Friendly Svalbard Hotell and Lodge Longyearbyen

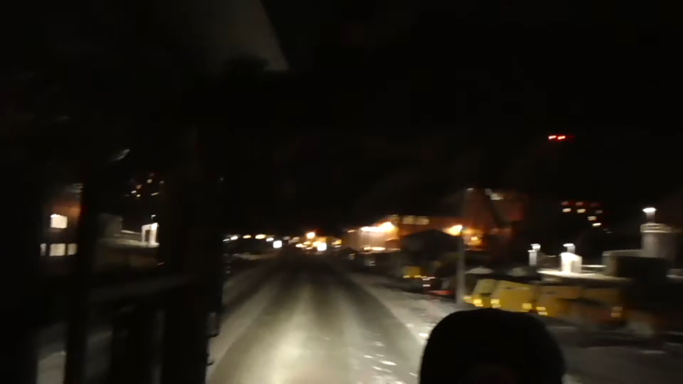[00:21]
And here's the town of Longuebren right in front of us.